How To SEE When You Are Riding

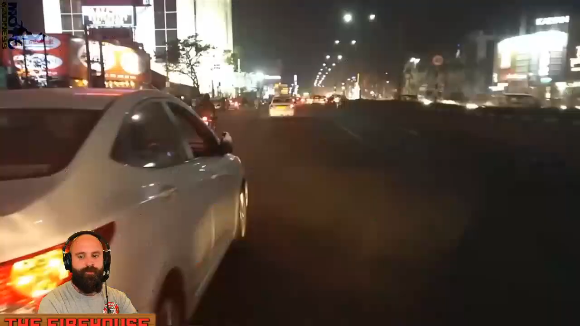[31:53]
So why did this bike, I'm going to play it again, but now that we saw it, why did the bike do this, guys? Look at my hands. Why did the bike do this?